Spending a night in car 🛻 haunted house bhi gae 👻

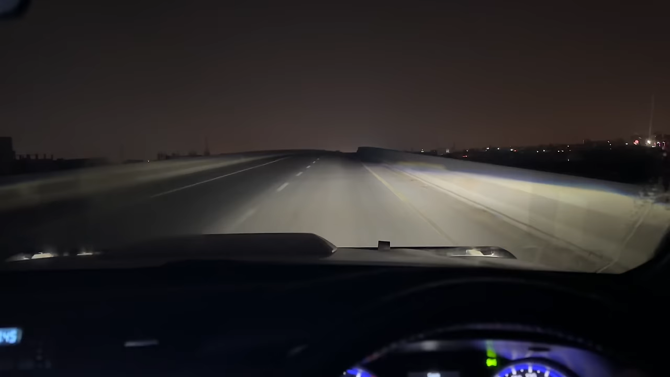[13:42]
اوڑے بھائی آگ لگی بھی یہ بندہ کیا کر رہا ہے آدھی رات کو یہ بھائی لیاری ایکسپیس ویب ہے میں نے اتنے سناٹے میں کبھی بھی گاڑی نیچلائی میں آگر لائٹ بند کر کے آپ کو دکھاؤں تو یہ دیکھیں یہ دیکھیں کچھ نظر نہیں آرہا
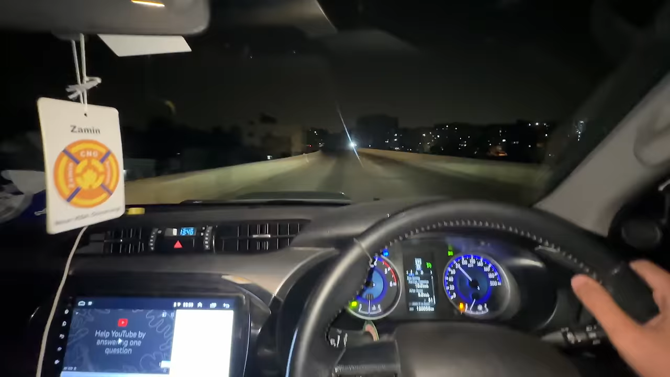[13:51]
ویسے آپس کی بھوگ لگ رہی ہے لگ رہی ہے نا کیونکہ رات میں جب بندہ جاگتا ہے نا بھوگ لگتی ہے لازمی کچھ ہلکا بھلکا دیکھتے ہیں کھاپشہ پہ کا کوئی سین بہت تو کرتے ہیں
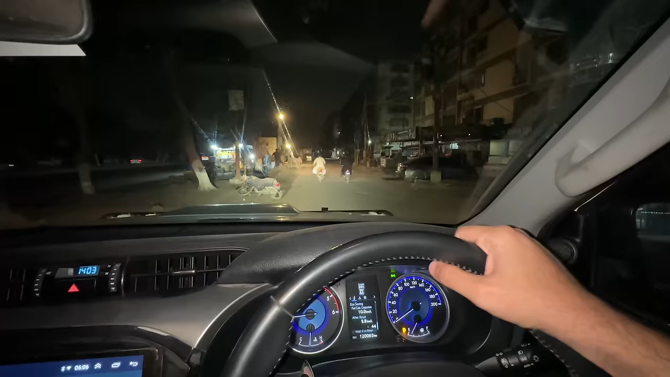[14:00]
ہلکا بھلکا اب ارسے بائکیں گزری ہیں بھائی ون ٹو فائب جب ون ٹو فائب کے وقت آتی ہے نا تو پھر لگتا ہے کہ کچھ نکلے گا بھی بھئی یہ دیکھیں
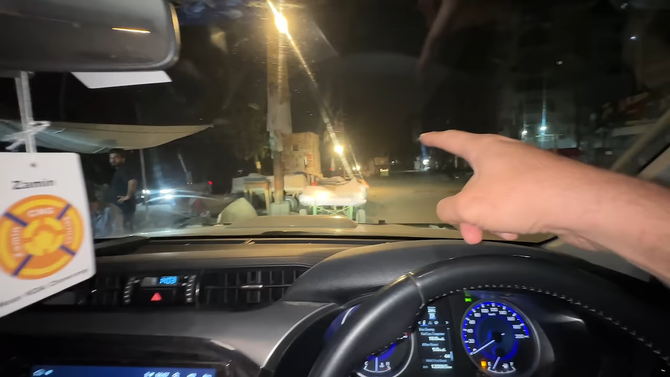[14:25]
گھرہا جھلی ہے لیکن یہ ہے کہ یہ پوری رات بیٹھے ہوتے ہیں بھائی جوان کے بجے ڈرتے نہیں ہیں دیکھیں جانے سٹرابیری شیک ہے
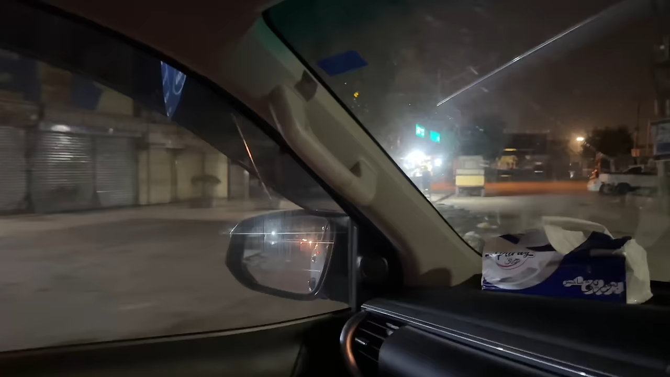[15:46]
ابھی چار بجے ہیں دیکھیں سوہ چار بج رہے ہیں پوری فوڈ سٹیٹ یہ حسن اسکوار کی پوری فوڈ سٹیٹ بند ہو گئی ہے لیکن یہاں پہ بھی یہ دیکھیں فریش جو سارا بندہ کھلا ہوئے مطلب
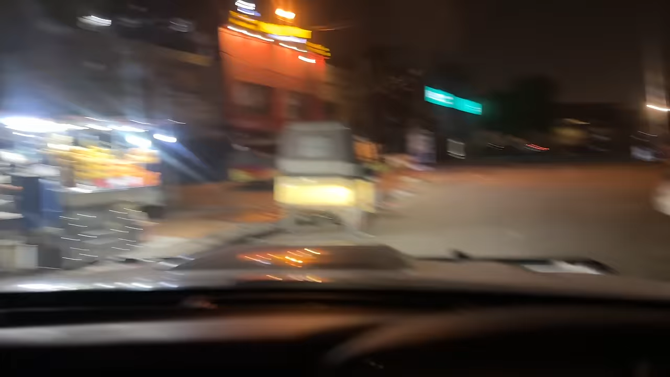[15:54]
یہ جو ہے بند نہیں ہوتے یہ پوری رات کھلے رہتے باقی
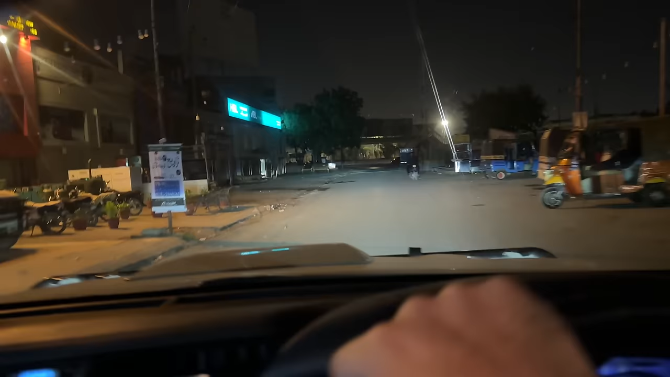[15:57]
یہ مچھلی والے اور سارے سب بند ہو گئے سب بند ہو گئے
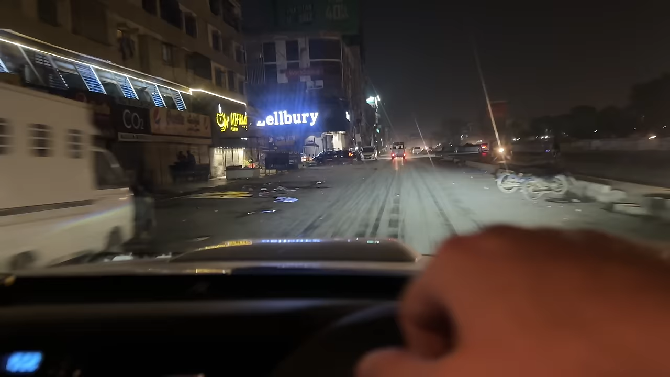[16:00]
یہاں پہ حسن اسکوار کے پاس جتنے یہ سجی والے ہیں یہ بھی سارے بند ہو گئے
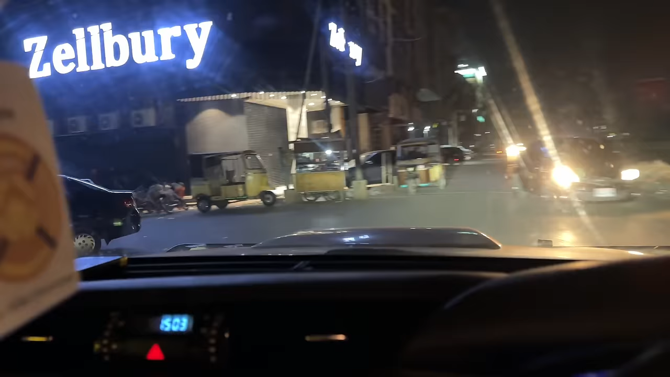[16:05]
اور یہاں ہم ایک گلی کے پاس سے گزر رہے ہیں بھائی چائے کا ہوتل بھی بند نہیں ہوتا یہ دیکھیں جس طرح
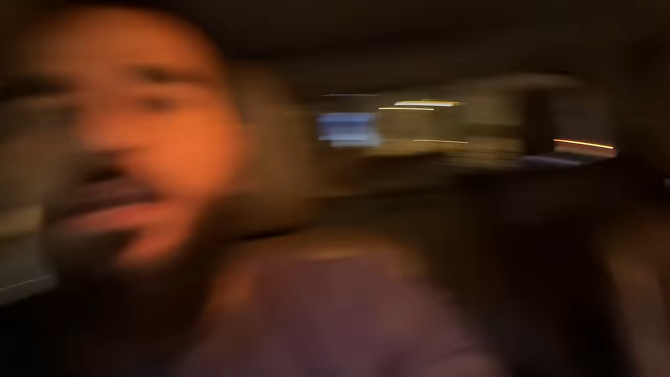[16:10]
یہ فریش جوس والے بند نہیں ہوتے ہیں اس طرح دیکھیں چائے کے
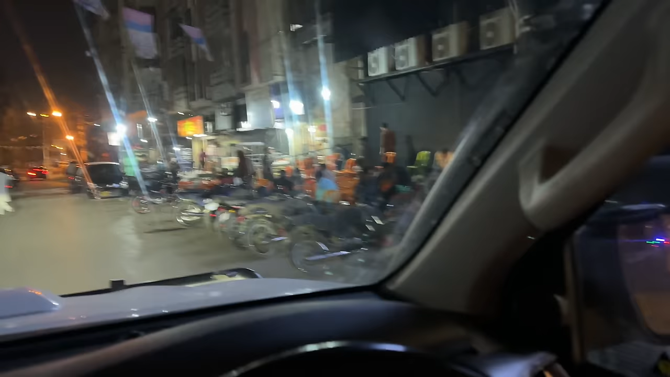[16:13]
ہوتل پوری رات کھلے ہوتے ہیں ابھی سوہ چار بجھ رہے ہیں لیکن یہاں پہ فل بیٹھے کے بیٹھے
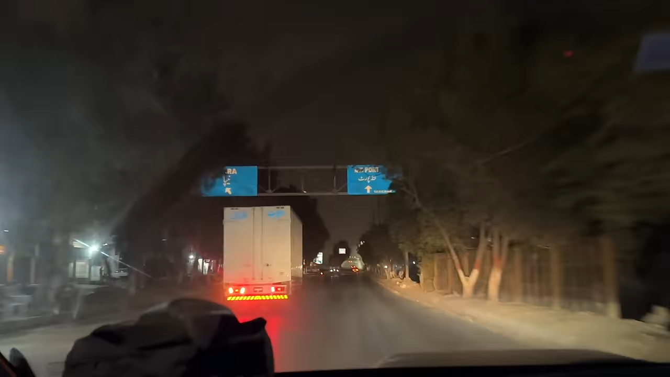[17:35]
جا رہی ہے وہ دیکھیں یار کیا یار چندہ مامو نکلے ہوئے اور آپ